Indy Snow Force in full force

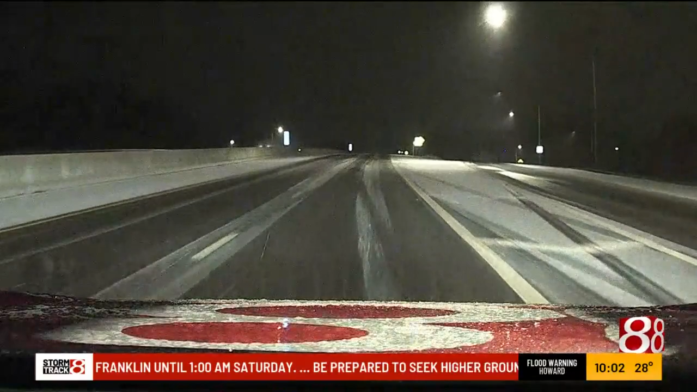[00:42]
We're only going about 45 miles an hour right now. We haven't really slid, but we've definitely hit some slick spots of some slush, some ice.